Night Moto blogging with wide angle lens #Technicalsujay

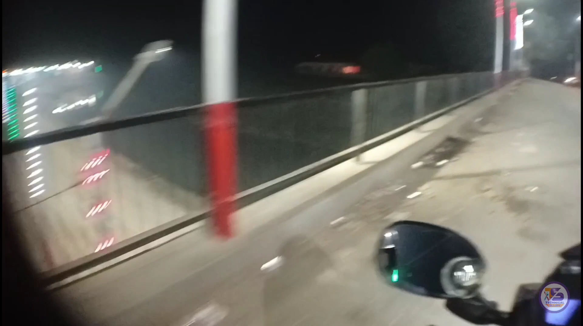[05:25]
कि यह जो पुल है यह रुद्रपूर का पुल है
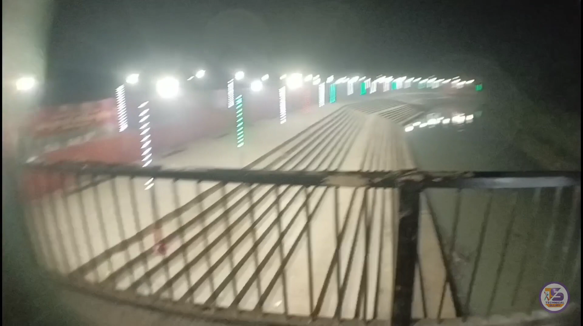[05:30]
पिछले एक वीडियो में भी आपने देखा होगा यहां का नजारा कुछ इसी तरह से इसी तरह का रहता है हमेशा ऐसा ही रहता है सजावट इस पुल के उपर और पुल के दोनों बगल सजावट
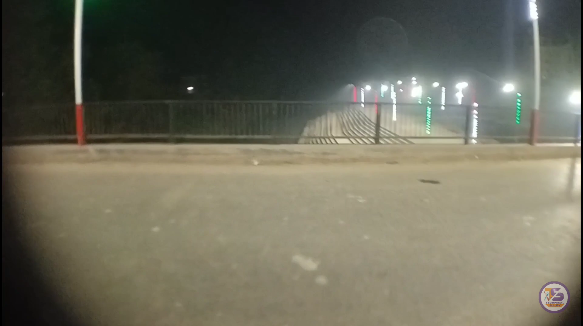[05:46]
ऐसी ही रहती है हमेशा चलिए दोस्तों चलते अब घर की तरफ
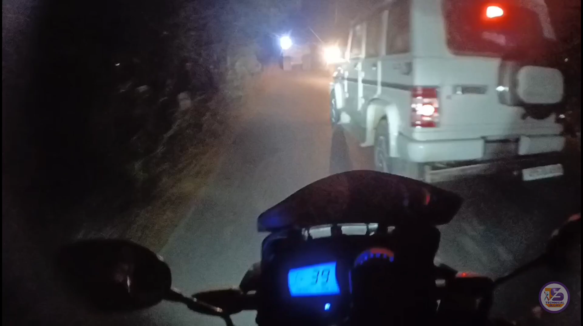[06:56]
है अच्छ फॉग लाइट पीछे लगाया है इसी वजह से दिख नहीं रहा था कुछ भी